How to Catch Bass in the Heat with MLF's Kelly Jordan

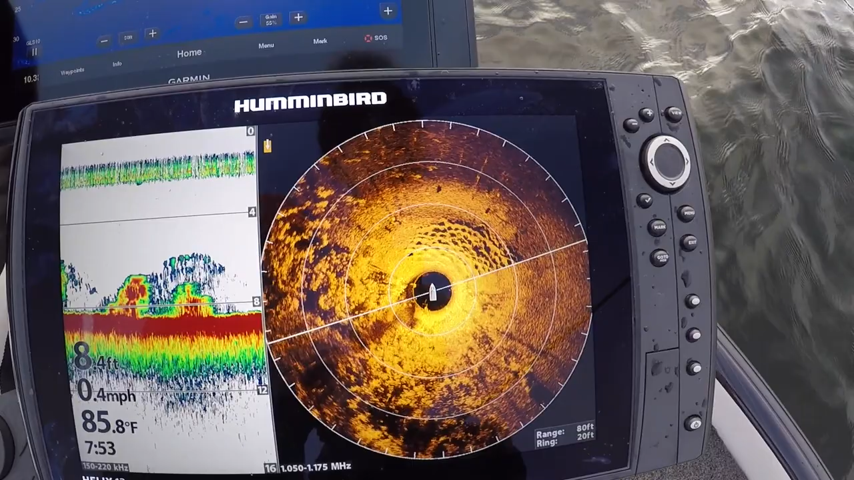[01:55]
On screen: depth 8.4 ft, water 85.8°F, speed 0.4 mph
And Kelly just said something to me I did not know, because I made a comment. Well, you can see them right there.
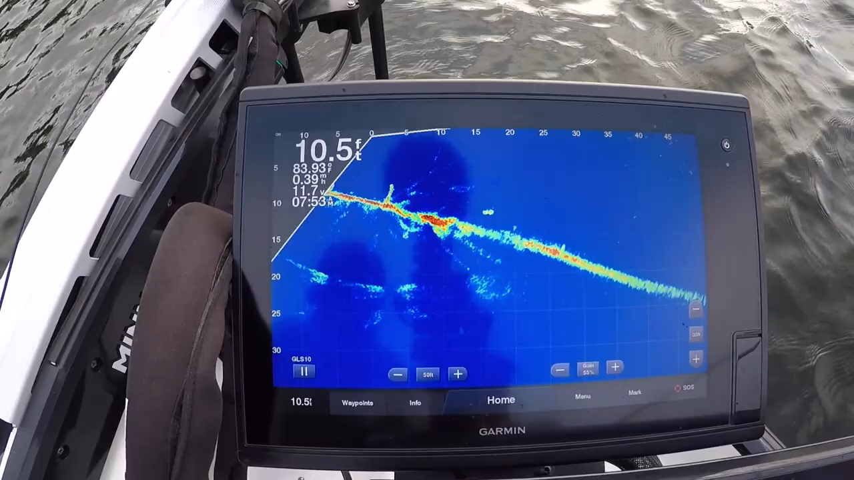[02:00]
You can see the fish moving on top of those. And I said, I can't imagine they're spawning. But what did you just say? These are bluegill, and they are on their bed.